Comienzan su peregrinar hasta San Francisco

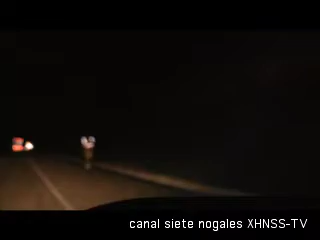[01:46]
Caminan a la orilla de la carretera internacional, ataviados con chalecos y lámparas que permitan alertar a los conductores de su presencia y evitar alguna desgracia.